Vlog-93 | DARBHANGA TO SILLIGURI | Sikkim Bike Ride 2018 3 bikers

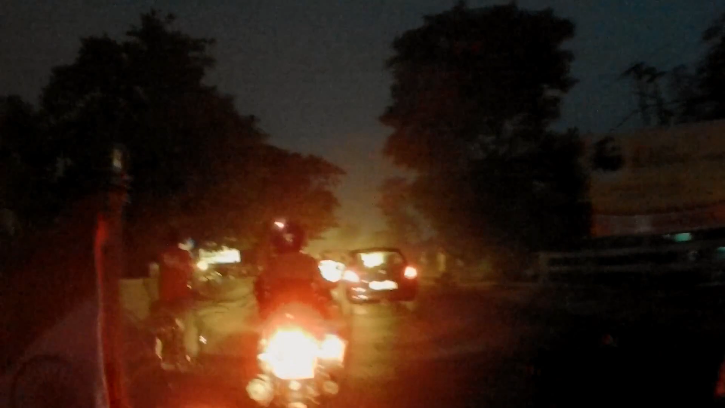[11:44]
अभी मेरे और कमल से यही गलती हो गया, बट ठीक है, मैंने उनसे रिक्वेस्ट किया कि सर हम बाहर से थे, हमें पता नहीं चला क्योंकि रेड लाइट ऊपर था।
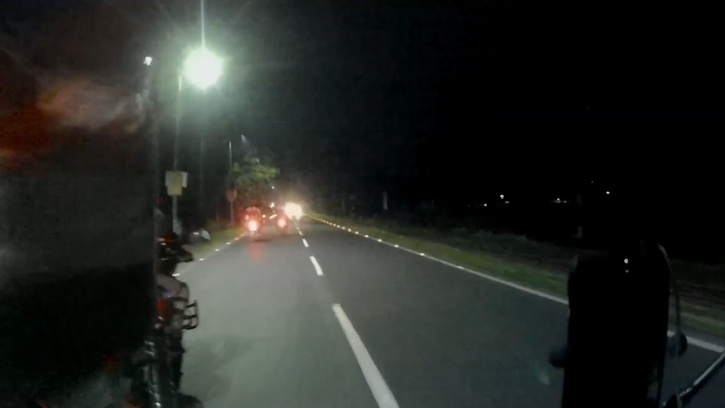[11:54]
देखो सीधा रोड और मेरे राइट साइड में टॉय ट्रेन का पटरी।
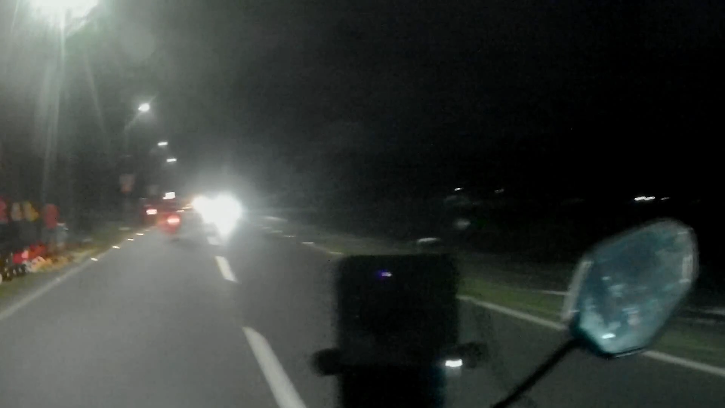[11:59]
सुबह रहता ना तो आपको अच्छे से दिखा था साफ सुथरा।